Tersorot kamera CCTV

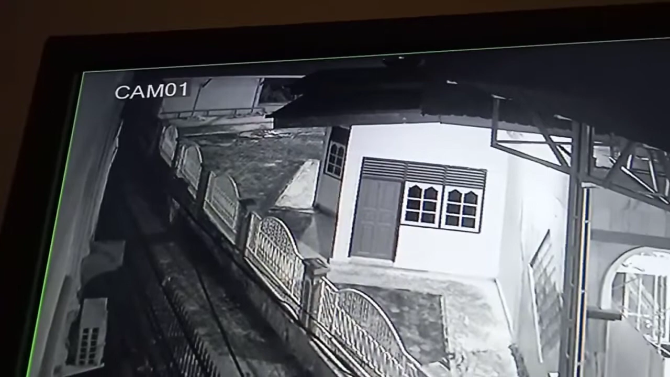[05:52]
Oh, santai dia keluarnya. Tuh tengok tuh. Jalan kaki biasa aja. Iya. Ah, tuh kantongnya tuh. Ah. Ya. Yeah.
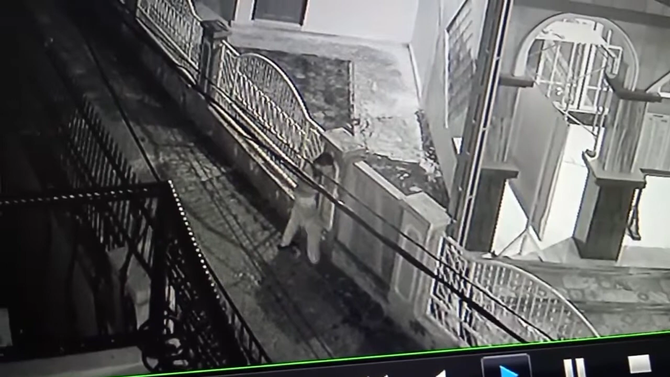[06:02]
Ngapain deh gitu. Ah. Oh, iya, ngintip-ngintip. Jalan. Ah, tuh. Ngapain dia nunggu kawan ya? Ya, ada orang lewat. Ngapain dia? Ah, lari lagi. Lari lagi. Masuk lagi. Iya, masuk lagi.